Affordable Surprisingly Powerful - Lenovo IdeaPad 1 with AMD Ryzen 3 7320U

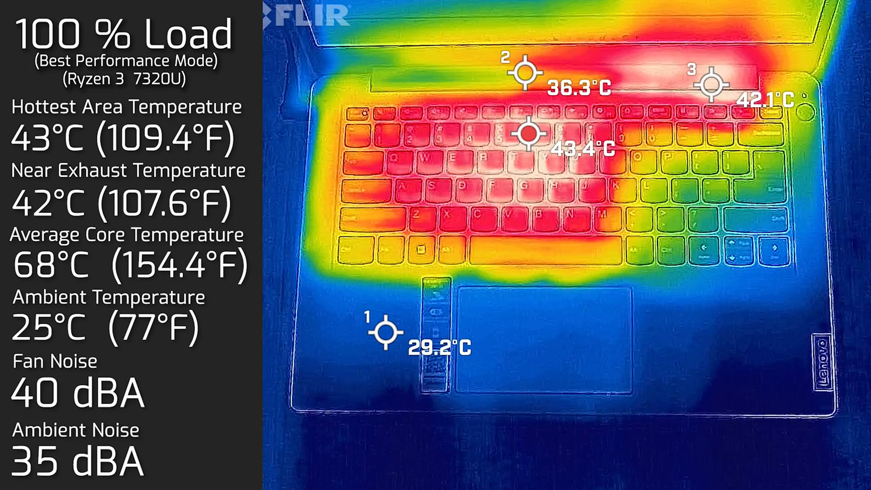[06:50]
was 50 degrees Celsius then I put a hundred percent load on computer and the hottest area on the keyboard measured a maximum of 43 degrees celsius and as for the fan noise hit a maximum of 40 decibels and the average internal core temperature was 68 degrees celsius also measured the bottom back cover while it's had 100 load and
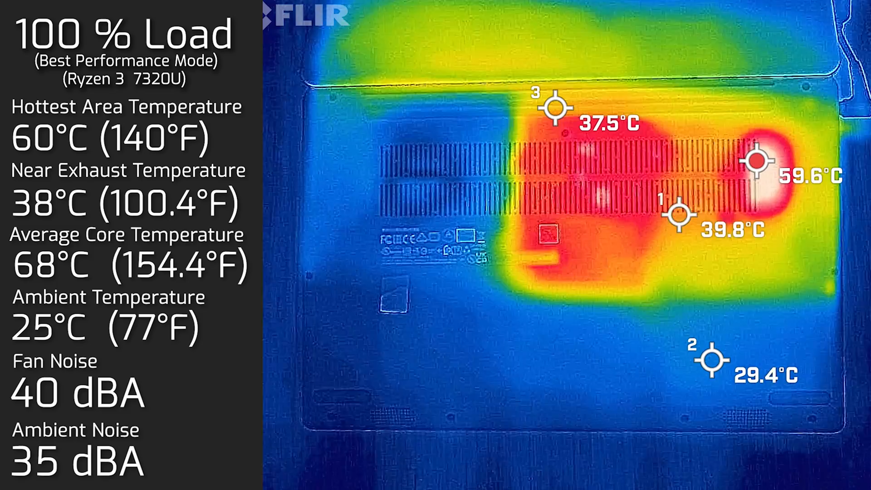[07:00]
On screen: max 59.6°C
the hottest area on the bottom back cover was 60 degrees celsius looking at the results of the temperatures and fan noise i've got to admit the amd